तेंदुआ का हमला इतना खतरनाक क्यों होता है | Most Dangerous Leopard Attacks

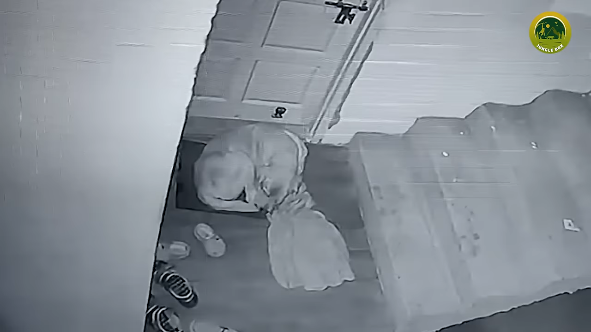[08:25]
یہاں یہ پالتو کتہ گھر کے باہر پڑے آرام سے سو رہا تھا کہ تب ہی شکار کو ٹھونٹے ہوئے
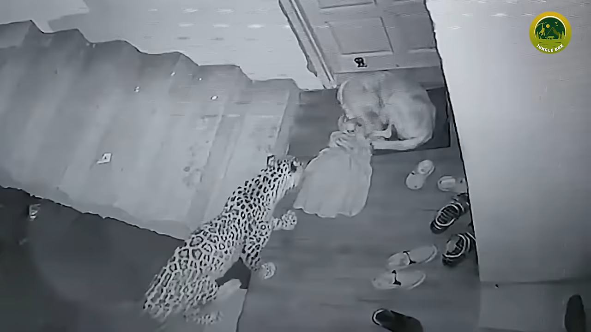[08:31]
یہ تیندوا یہاں بھی آ پہنچا اور کتے کے پاس آگر کھڑا ہو گیا حالانکہ کتوں کی نیند ذرا سی ہٹ پر ہی کھل جاتی ہے لیکن یہاں اس بیچاری کو پتہ تک نہیں لگا کہ اس کے سر پر کتنا بڑا خطرہ بن رہا ہے تھوڑی دیر بعد تیندوا بڑی شانتی اور چالانکی کے ساتھ کتے کی کردن پر جان لیوہ حملہ کر دیتا ہے اور اسے پوری طرح سے جکڑ لیتا ہے کتے کے پاس شلانے کے علاوہ اور کوئی راستہ نہیں ہوتا اور اس کی آواز سن کر کچھ لوگ گھر سے باہر آنے لگتے ہیں لیکن یہ تیندوا کافی ہوشیار تھا یہ ان کی آنے سے پہلے ہی کتے کی کردن
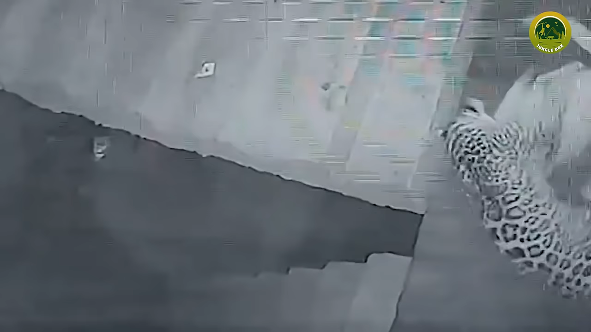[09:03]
موں میں دبوچ کر اسے کھینچتے ہوئے وہاں سے
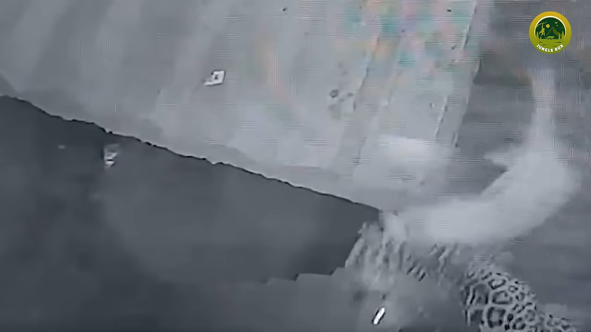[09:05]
لے جاتا ہے
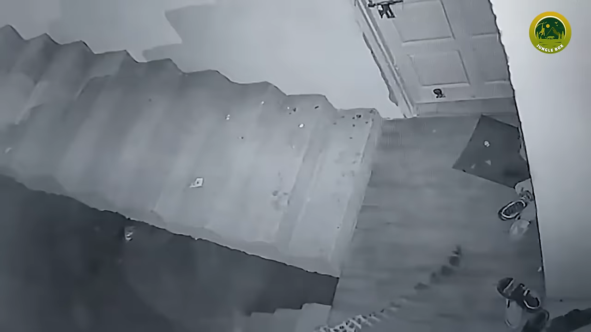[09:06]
اور جب تک لوگ باہر نکل کر دیکھتے ہیں تب تک کافی دیر ہو جاتی ہے اب اس سے آگے تو جانے کیا ہی ہوا ہوگا اس کتے کی ساتھ تو یہ تھے کھونکھار تیندوئے کے کچھ